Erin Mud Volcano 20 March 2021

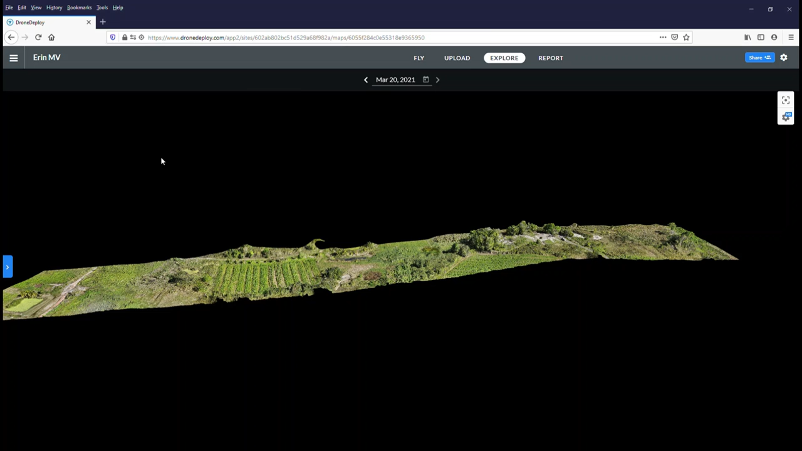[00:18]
In this 3D model, we see that the activity is taking
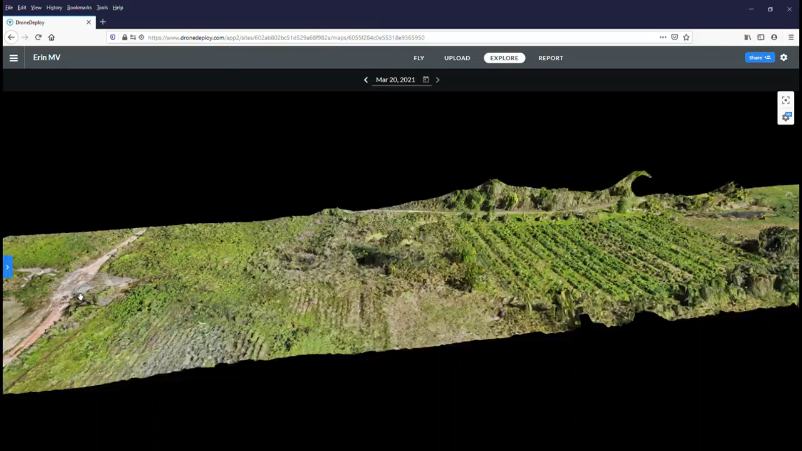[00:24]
place along a clearly defined line.
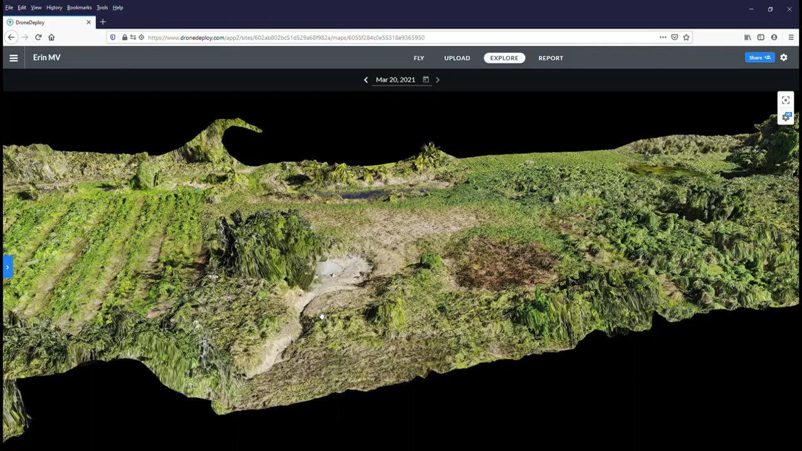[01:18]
In this video, we look at a new mud vent and its impact on the surrounding area.